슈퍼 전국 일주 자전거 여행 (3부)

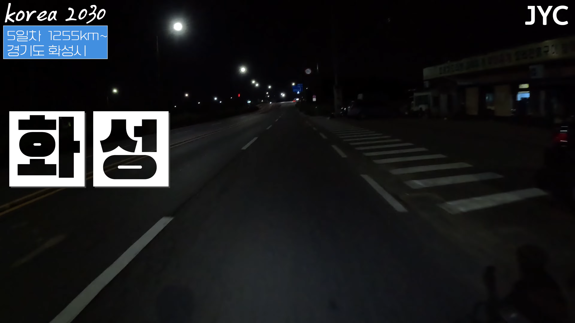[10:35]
와우, 이제 그래도 길 같은 도로가 나왔습니다. 지옥 같은 곳을 벗어나서 고프로 배터리도 없고 휴대폰으로 촬영하고 있습니다. 밤에는 휴대폰 화질이 훨씬 좋은 것 같네요. 오늘따라 왜 이리 좀 밤이 밤 야간 라이딩이 힘든 걸까요?